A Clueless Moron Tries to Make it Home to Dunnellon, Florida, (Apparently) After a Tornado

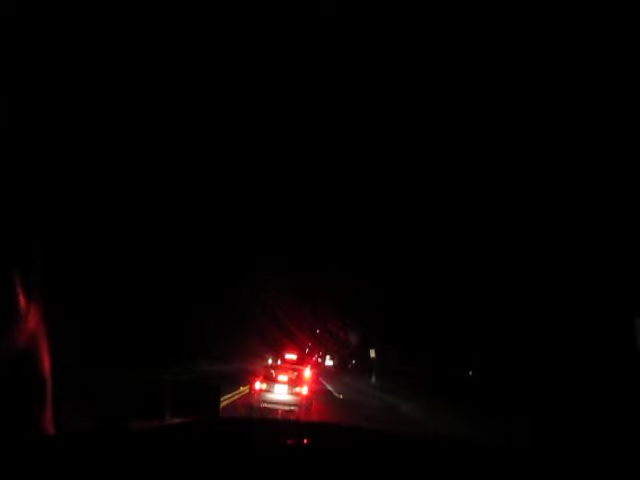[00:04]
Okay, let's time how long it takes at fucking 8 o'clock on a fucking Sunday night to get into Dunnellon, Florida. So 8 o'clock on a fucking Sunday night. Trying to get to Dunnellon, Florida. And once you get to the other side of Dunnellon, you know, there's really nothing there past Dunnellon.
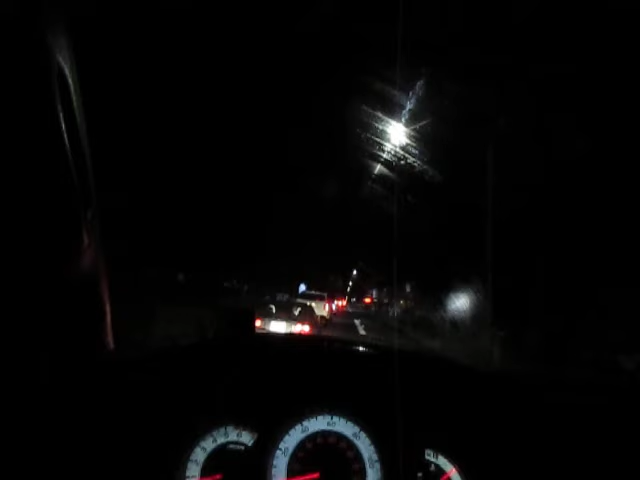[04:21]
So I'm thinking maybe the fucking lights are out. The fucking light is not out. I can see the motherfucking light. This is just the fucking traffic jam in fucking Dunnellon, Florida at 8 o'clock on a fucking Sunday fucking night. You're fucked. We're all fucked. I am trying to get
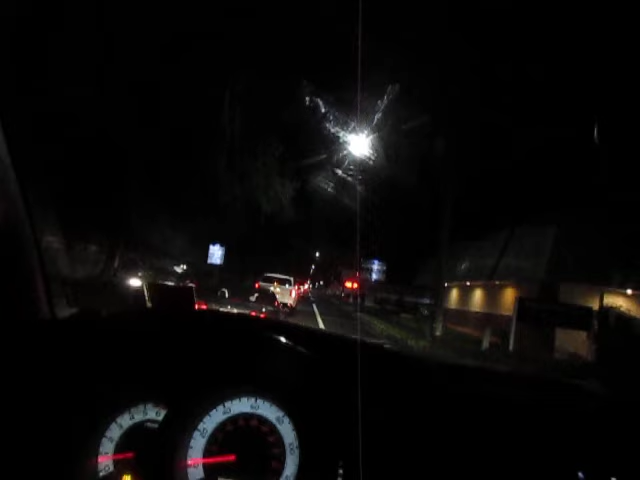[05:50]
Good fucking God! And there's no fucking way to steer around it. Cannot be done. Can't fucking be done. Oh, Jesus fucking Christ. Let me go on this motherfucking phone here. And,